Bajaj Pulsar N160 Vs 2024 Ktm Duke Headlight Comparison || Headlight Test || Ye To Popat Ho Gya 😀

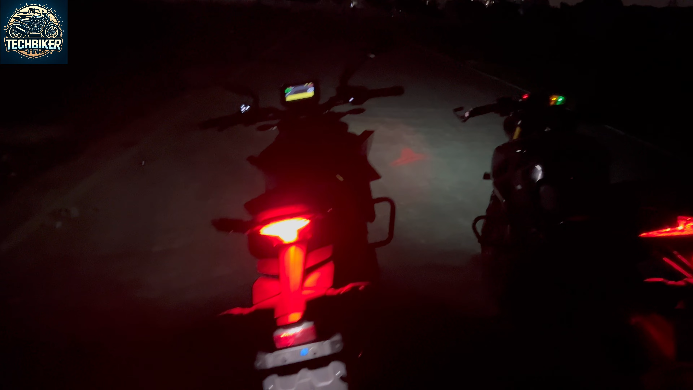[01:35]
यह हैं ड्यूक 390 की टेल लाइट आप
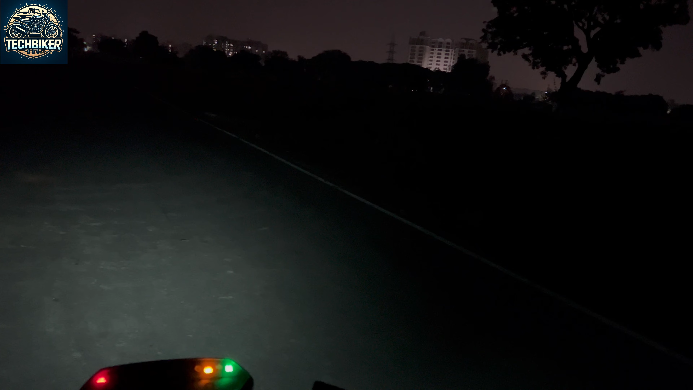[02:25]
अब आप देख लो आप यह आप लेते हैं इसके देखें आपने तीक इसको करते हैं उसको करते हैं अभी इस पर पनी भी लगी है जहां से आप करतो इस्टार्ट
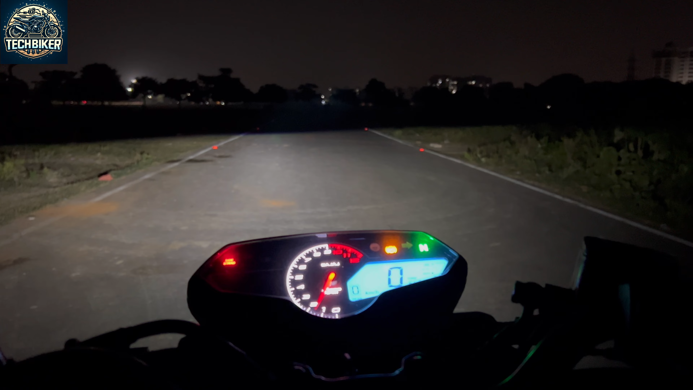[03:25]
यह हाई बीम है सामने कुछ लोग खड़े हैं आपको नजर आ रहे होंगे आप लोग देखो लोग हाई बीम हैंडिल घुमाकर देता हूं आपको अच्छे से वह पूरा अच्छे से आपको दिखा दिया और अ� बन यह हो गई बन अब चलते
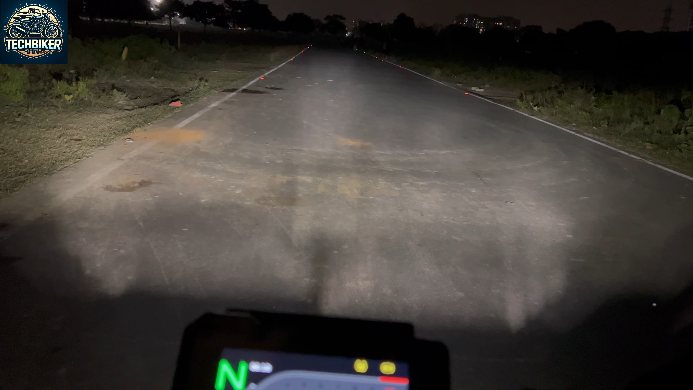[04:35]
है अधिक रहा है लेकिन लाइट है उसका चलाने में कभी कबार जिनको आदत नियोगी उनको अजीव लग सकता है लेकिन लाइट है अच्छी लाइट बुरी नहीं है बड़ित कि जा यह बाकी एमटी वागेड़ा से
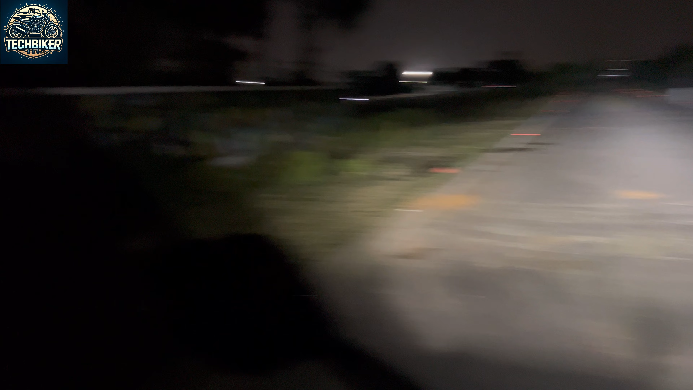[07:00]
तो देखो लाइट अच्छी है दोनों की लेकिन कंपेर करेंगे तो मुझे जो लगता है क्या लगता भई आपको थोड़ी सी जाता है बेटे बहुत वैसा वाला सिर्नी की जमीन
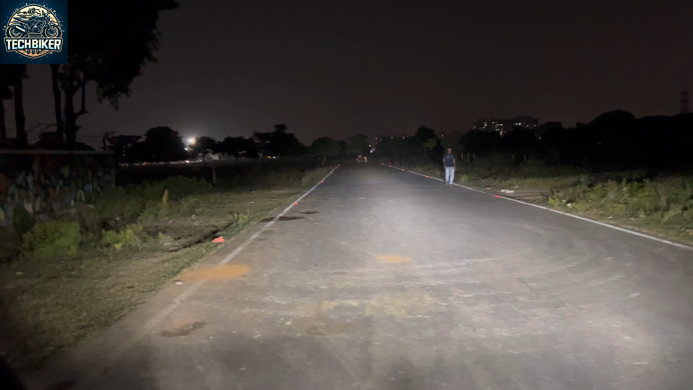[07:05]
आस्मान को कुछ अंतर आ गया लेकिन बस यह ना कि कम प्राइज में अच्छा निकल जा रही है वह भी एक प्रोजेक्टर लाइट से इतना उमीद नहीं थी हाँ आवन फाइब की और एंटी की भी इससे काम है बहुत कम है वह तो ड्यूक के भी टेकर की नहीं है एक दम अभी एक बार और फिस से आपको अच्छे से टेस्ट करा देता हूं मैं पूरा इस वीडियो